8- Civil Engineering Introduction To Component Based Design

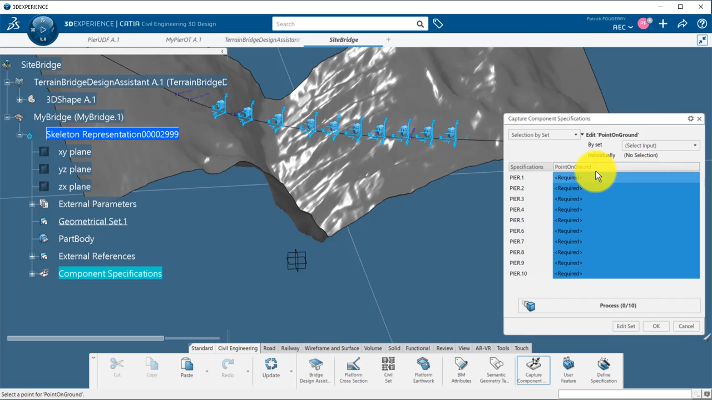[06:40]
For the points on the ground, they can be created automatically using the projection pattern mode and selecting the terrain as input.